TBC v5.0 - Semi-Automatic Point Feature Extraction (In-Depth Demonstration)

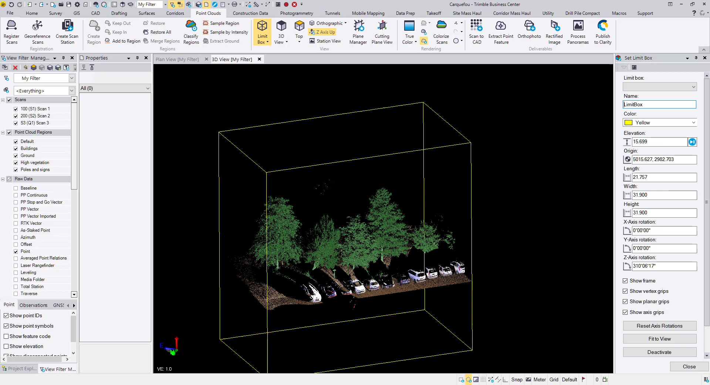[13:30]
There, that should be good. Just a couple big trees here. Make sure that looks about right. Yeah, I'm not trimming any off. Note that most of these trees don't have a good coordinate or good ground points nearby. So that'll be something fun to mess around with. So in point clouds, deliverables, back to the extract point feature command.
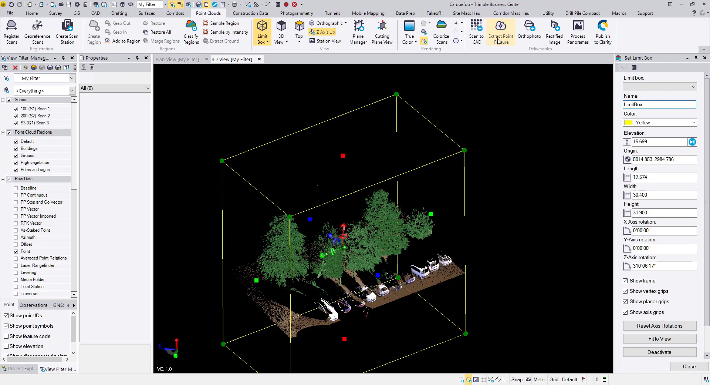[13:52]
So I'll hop over to automatic, change my starting point ID. I'll go with a thousand again. Layer points is okay, but if you hit spacebar here, it will open up the layer manager. So you can create a new layer. I'll go with new layer one. For feature code, I will use my tree feature code.
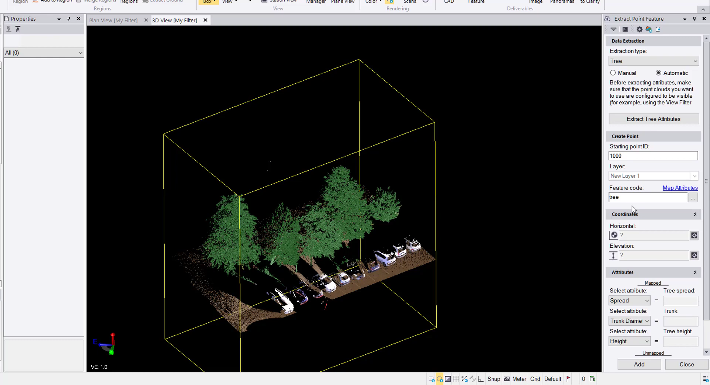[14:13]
My attributes are mapped because of previously doing it with the manual picking. And go ahead and hit extract tree attributes.
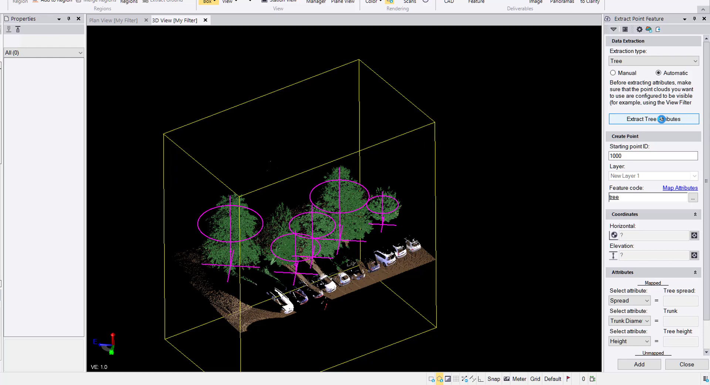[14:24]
All right, so that took about seven, eight seconds. I'm recording the screen in the background on my computer. So it's noticeably slower when
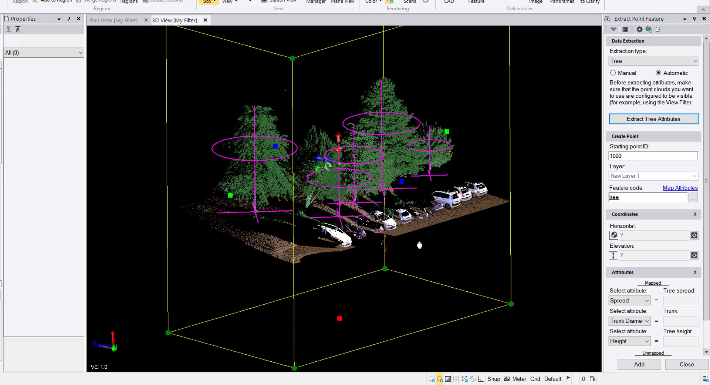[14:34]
I do extraction with the screen recording. It's a quick visual check.
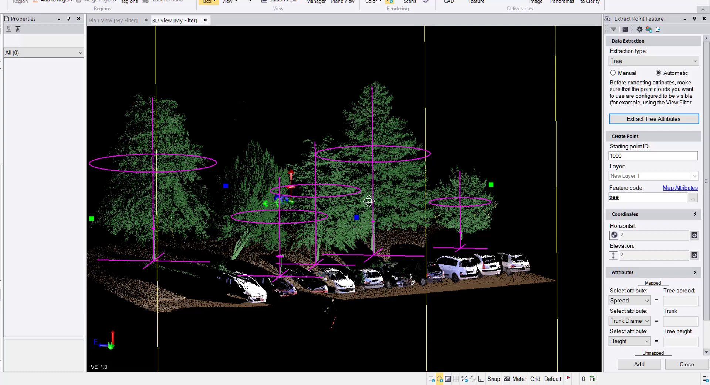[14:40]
It looks like this leaning tree had some challenges, but there isn't good scan data at the base. And it's leaning, so that adds some challenge.
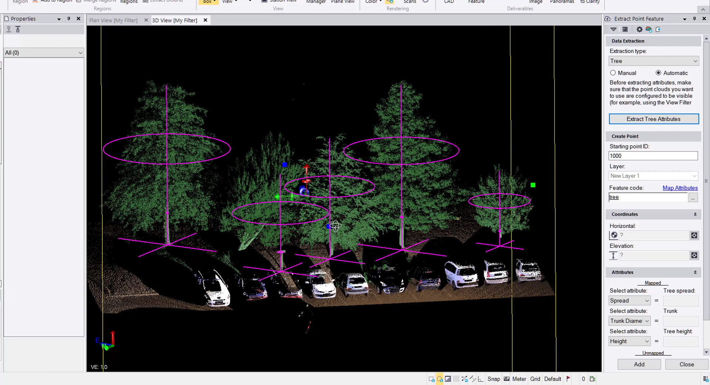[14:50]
And then it looks like these heights are good. This height's a little bit off. And it missed the trunk diameter on this middle tree.
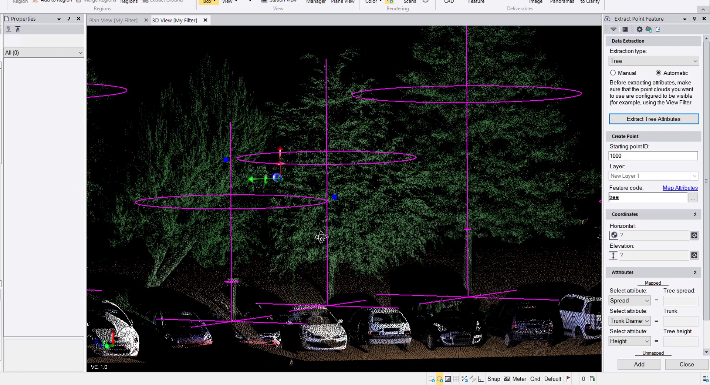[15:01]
All right, so we can go through and QA that quite easily. I will go ahead and hit add. And back over on the manual tab, if we click in the pick a tree trunk point, then we have the tip control up and down arrow. So if I go ahead and hit control down, we will zoom in on the first point.
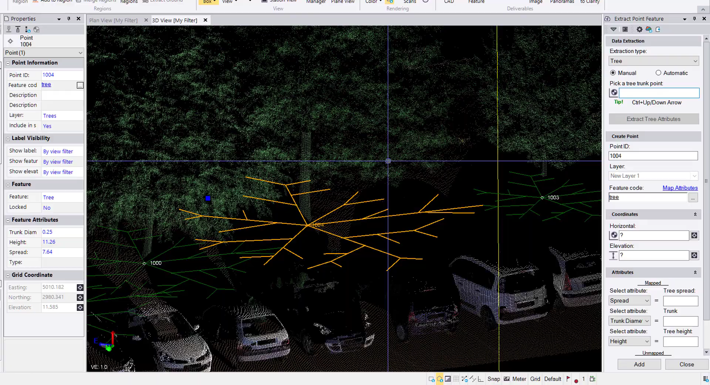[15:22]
We can check the coordinate that, yeah, that looks like the height's good and the coordinate is good.
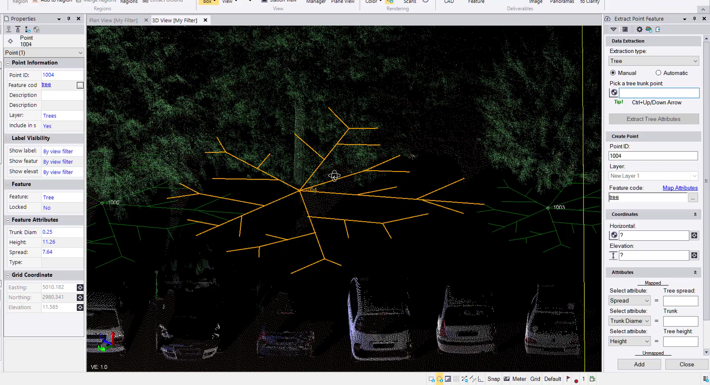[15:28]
And the spread, yeah, that looks about the right size.
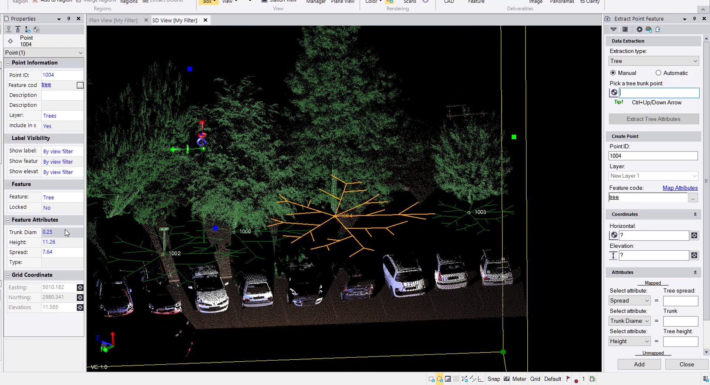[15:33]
And here in the properties, we can see the trunk diameter. We have 25 centimeters. And yeah, that looks good. Control down to get to the next tree. Here we have the coordinate looks good. The height looks good. The spread looks about right. And here in the properties, we can see the trunk diameter 5 centimeters.
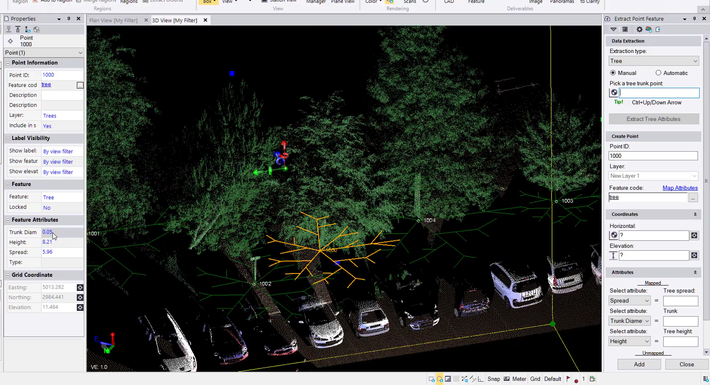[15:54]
That sounds a little bit small to me.
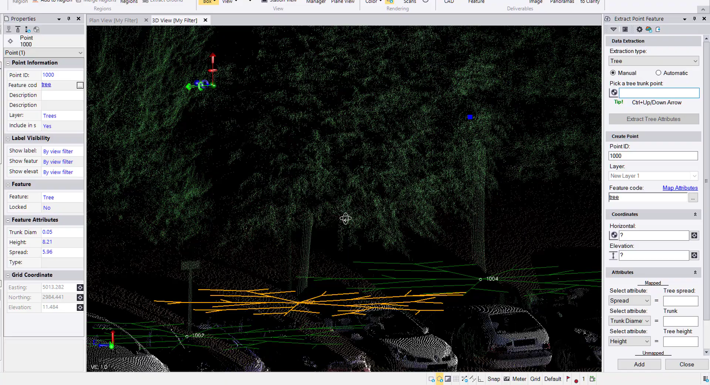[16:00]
So I'll turn so that we don't have any points behind the tree trunk. This is where the limit box is particularly handy.
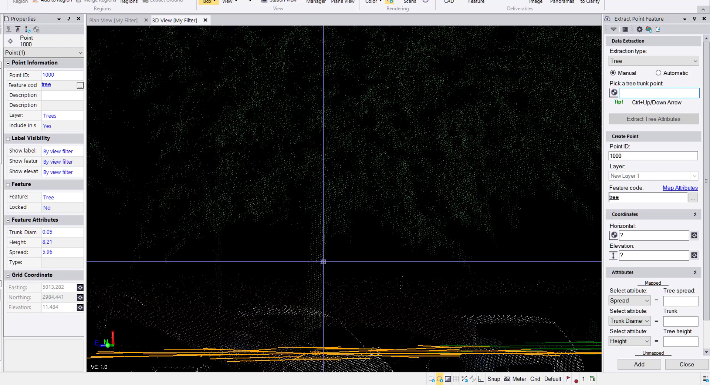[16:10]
I will control D to delete it. Click with the cursor already in here because of control up and down. I can click and hit enter.
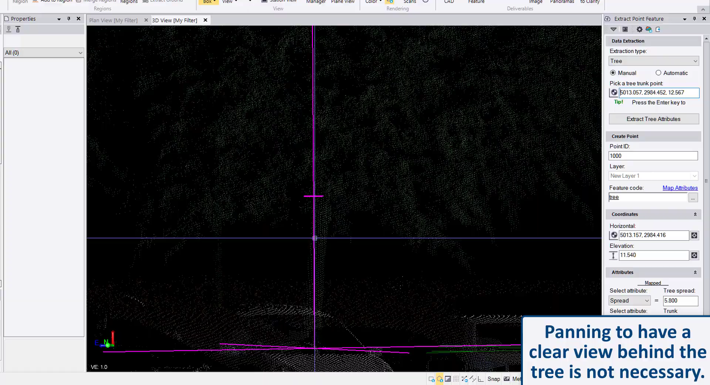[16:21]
And that will re-extract the tree. So the coordinate looks good at the base.
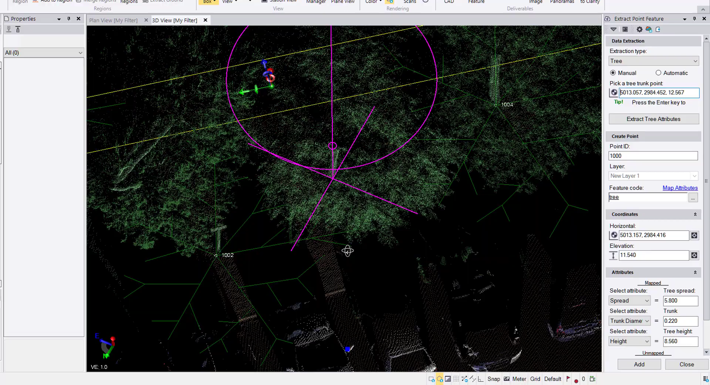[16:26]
The diameter, that looks much better. And the spread, yeah, that looks good.
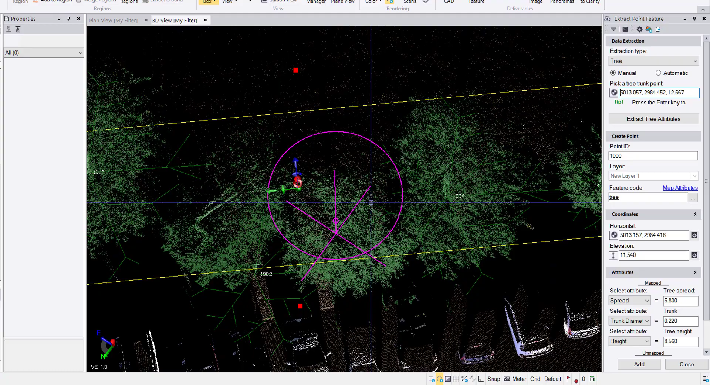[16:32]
The height's good. Excellent. So I can hit enter and store that. And so now we can go control down to get to the next one. The coordinate looks good.
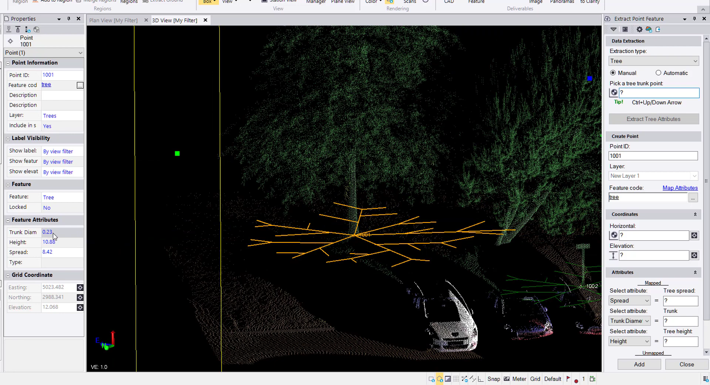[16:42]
The diameter looks good. Excellent. And control down for the next one. So this is that troublesome tree. So I'll control D, delete that. I'll click on the tree trunk, hit enter to extract.
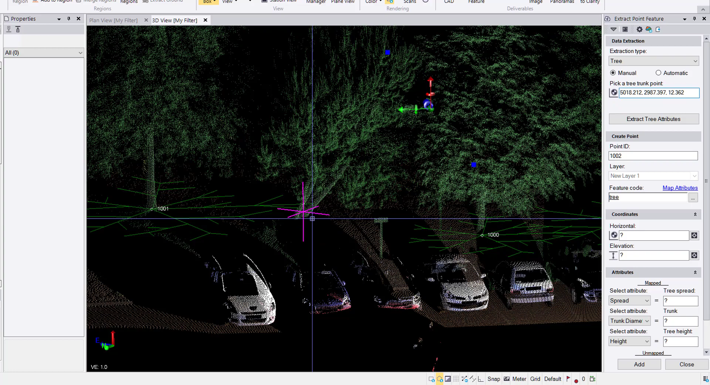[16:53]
And the coordinate at the base, yeah, that looks pretty good.
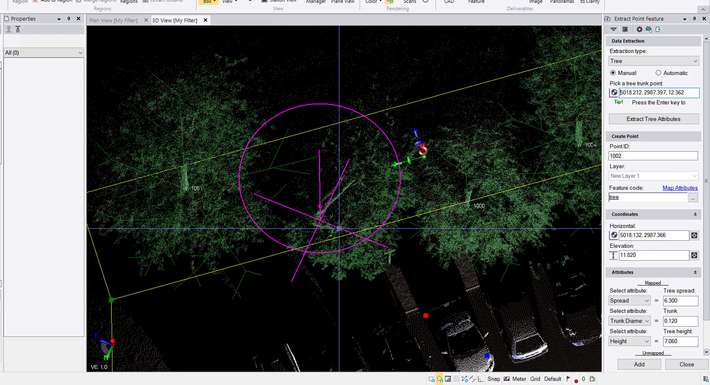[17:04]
The spread, that looks about right. It's a little bit over on here, but in on here.
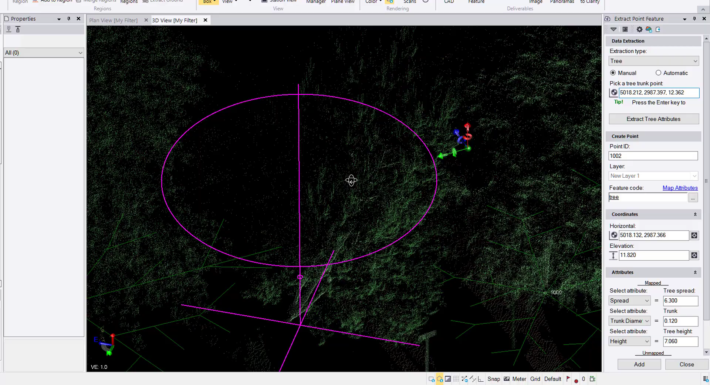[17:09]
So I think that'll, that should be all right. How's the height look? The height might be a little bit short. So for trunk height and click here,
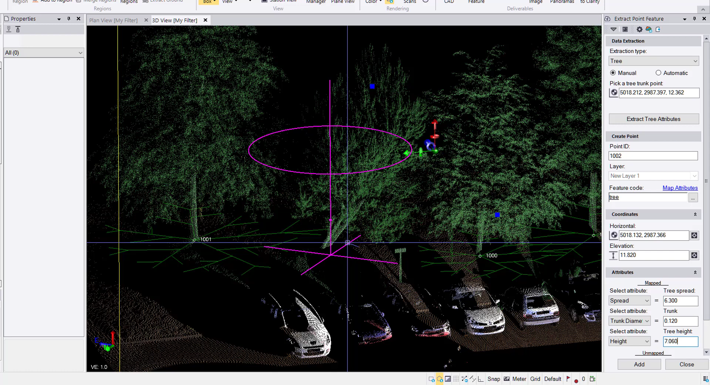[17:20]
I'll select the ground point right next to the tree and then a point at the top of the tree. That will bring the height up a little bit, which is good. The trunk diameter, that looks perhaps a little bit small.
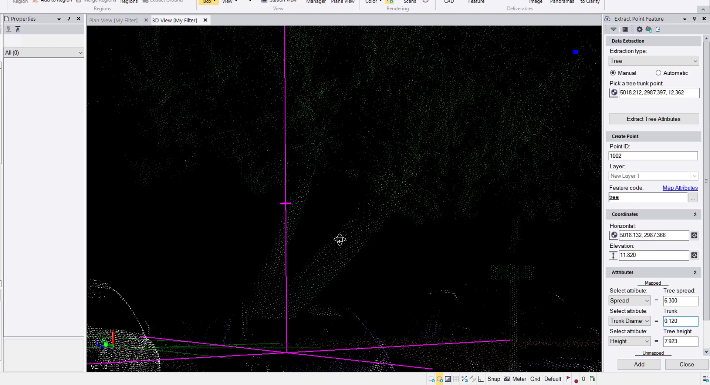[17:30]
So I'll go over here and I'll select a point here and a point here to measure one of the larger sections of the trees coming up.
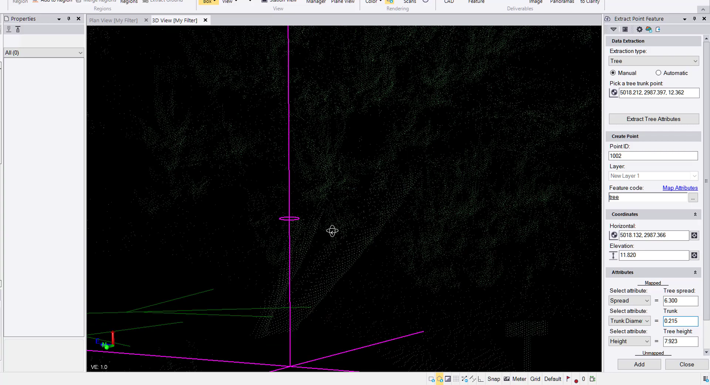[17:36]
And yeah, that looks pretty good.
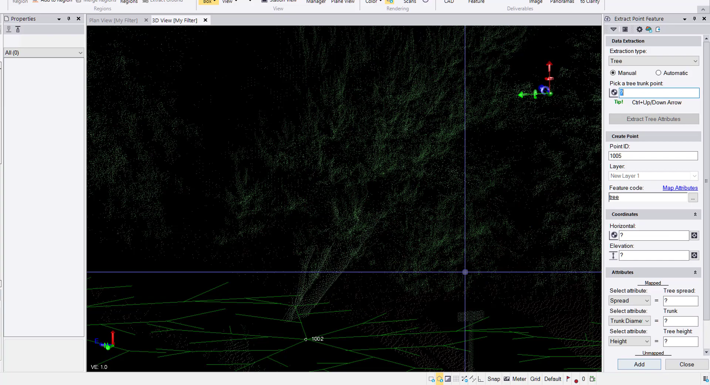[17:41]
Go ahead and hit add and control down. And this will be our last tree for QA.
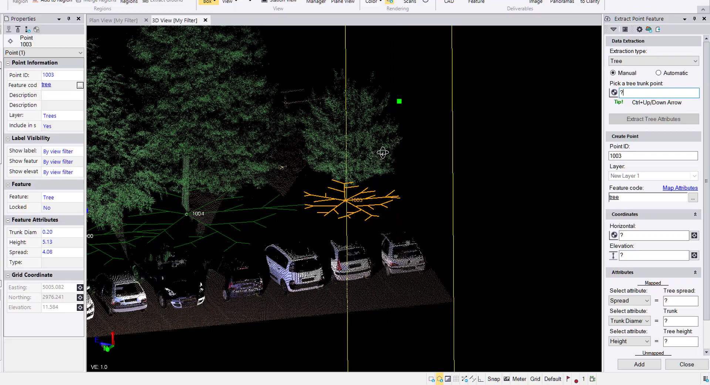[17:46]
The ground height looks pretty good.
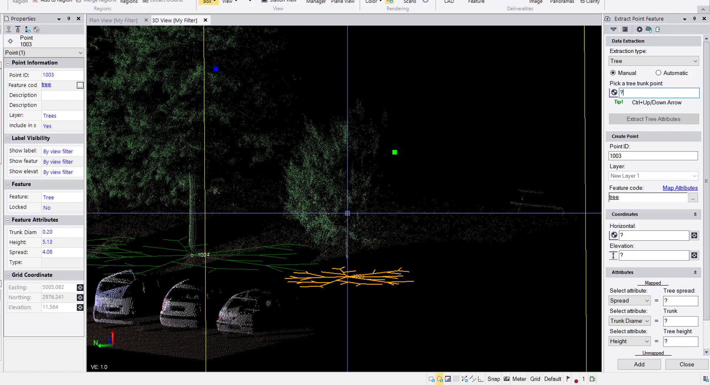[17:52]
What the, what TBC does when searching for a ground point, if there isn't one directly at the base of the tree, it will search outwards until it finds the nearest ground point. If it, it'll go up to six meters away. If there are no ground points, but generally we should have decent coverage for scan data, especially where elevation is a concern.